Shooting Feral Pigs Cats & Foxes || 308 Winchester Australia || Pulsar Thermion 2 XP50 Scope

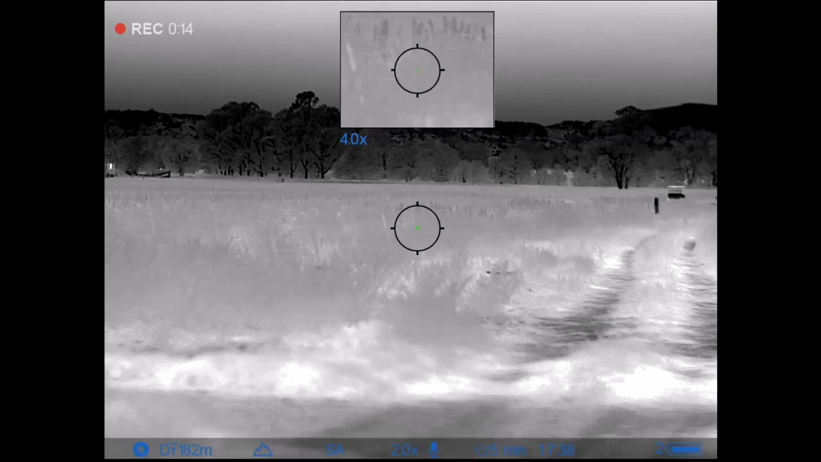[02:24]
That hit him pretty hard, little red dot centre frame there, right between the eyes,
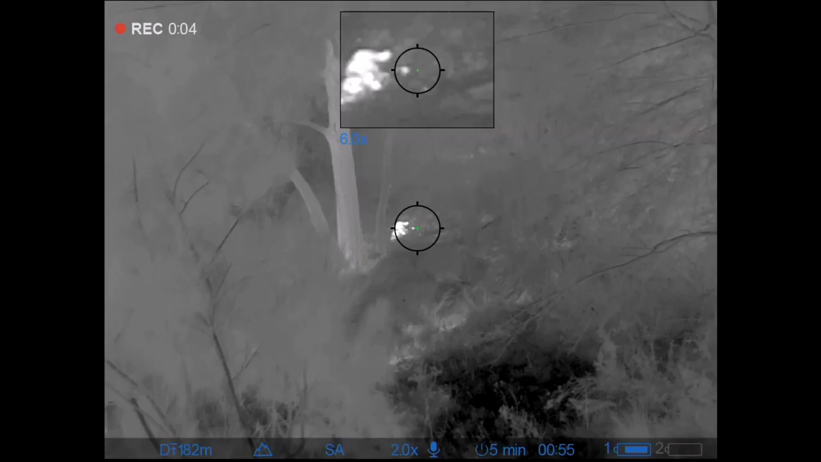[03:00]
What's better than a dead feral cat? Well, that would be two dead feral cats.
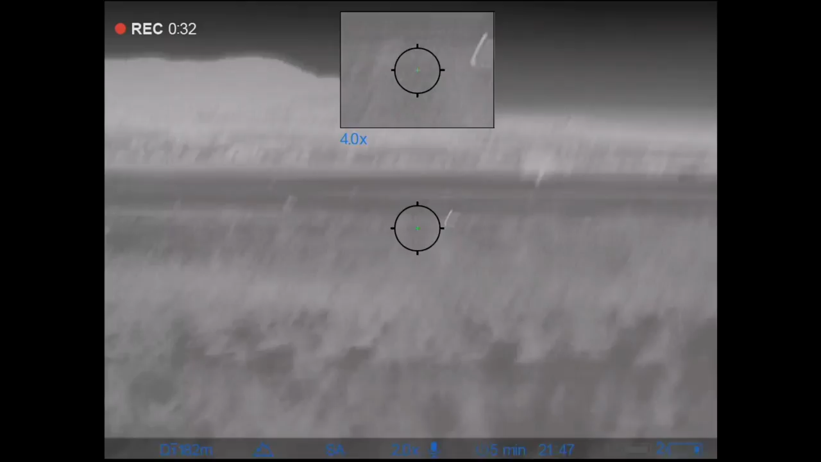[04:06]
So certainly no trophy bore, but it's the first pig for tonight,
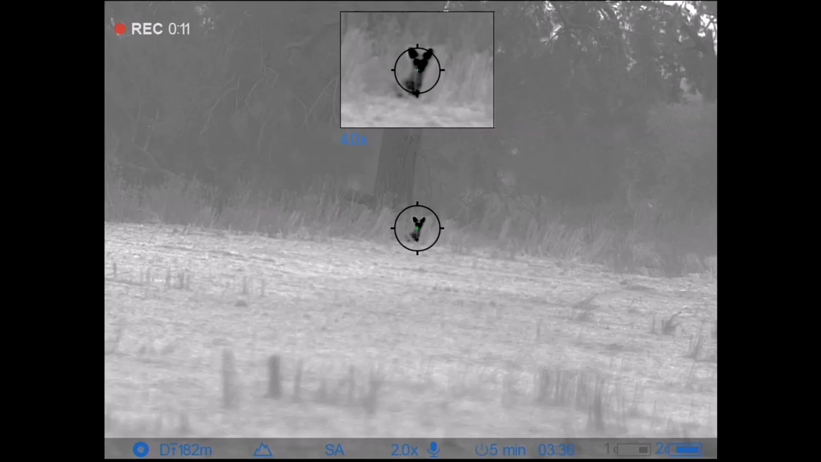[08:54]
This fella thought it was a great idea to stick his head up over the edge of the creek bank, well, he's not going to do that again is he?
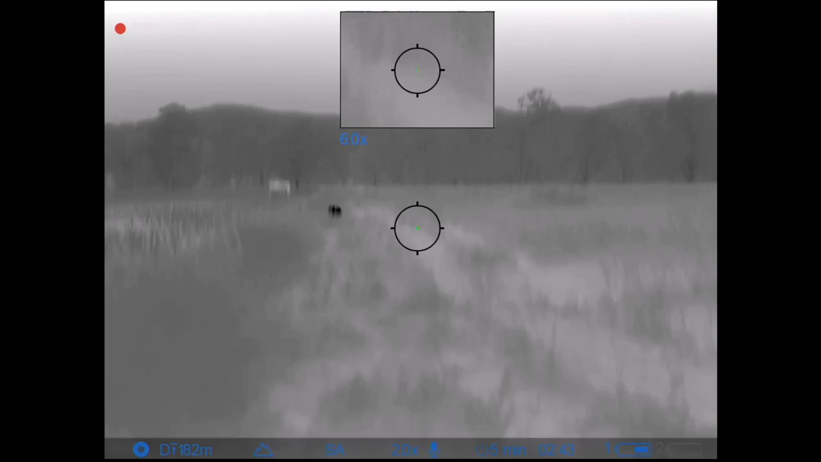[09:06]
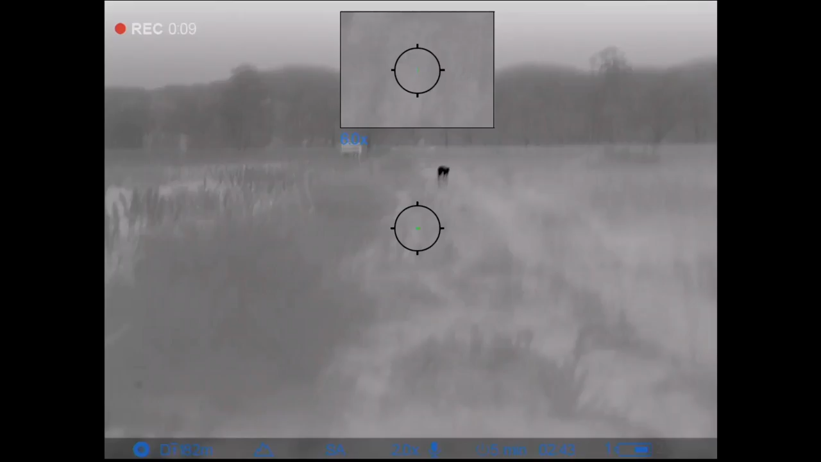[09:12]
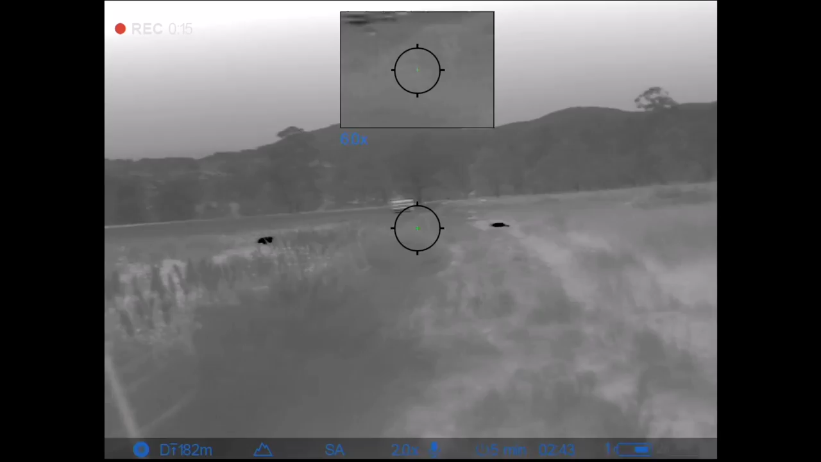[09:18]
the pigs are starting to come out of the woodwork now, it's nearly 3am, I've got to be honest, I'm getting a little bit weary.
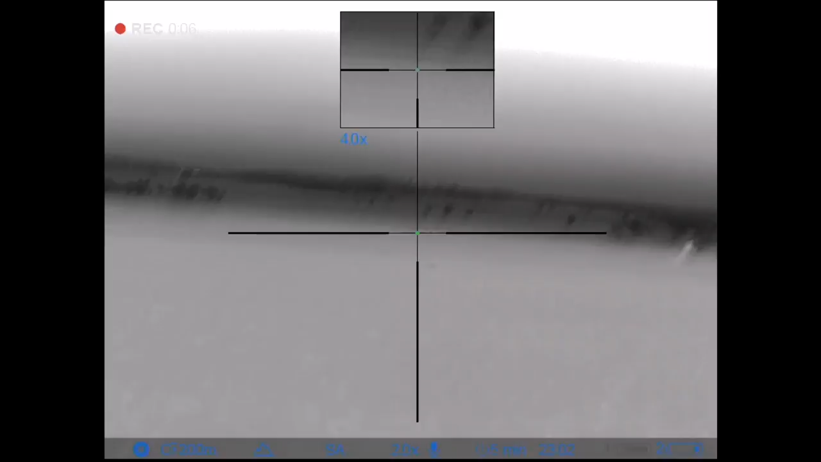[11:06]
That's a fair lump of a bore that, it's probably the biggest for the trip so far, you can just see him over the top of the sorghum stubble.